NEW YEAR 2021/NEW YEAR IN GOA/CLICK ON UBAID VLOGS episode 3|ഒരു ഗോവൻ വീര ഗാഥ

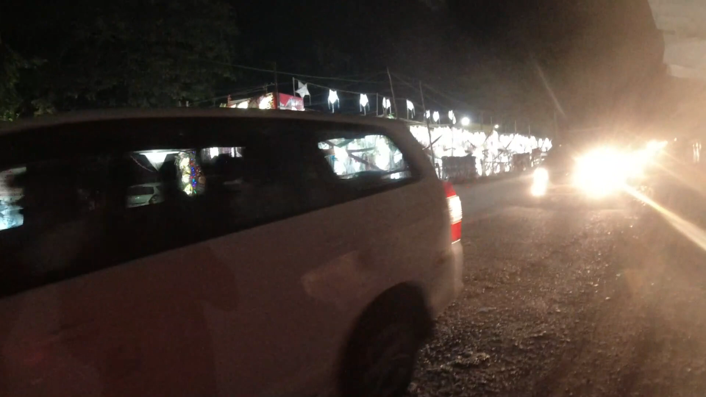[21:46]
അപ്പോൾ മുഴുവൻ ലൈറ്റും സ്റ്റാറും കൊണ്ട് ഗോവ നന്നായി അലങ്കരിച്ചിരിക്കുകയാണ്.
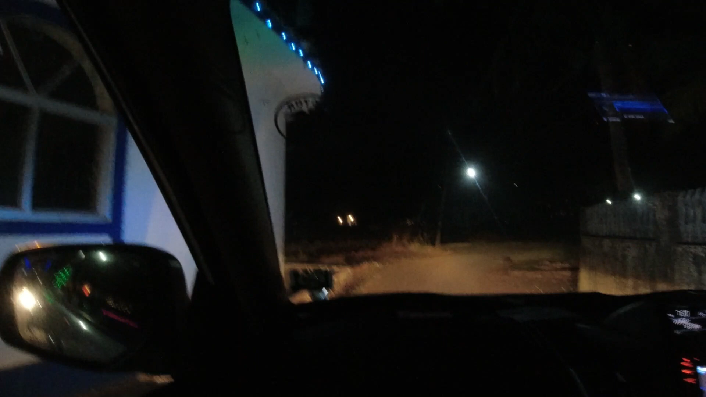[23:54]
എല്ലാ വീടുകളും നമ്മളെ പള്ളിപ്പെരുന്നാളിന് അലങ്കരിക്കുന്ന പോലെ ഇവർ അലങ്കരിച്ചിട്ടുണ്ട്.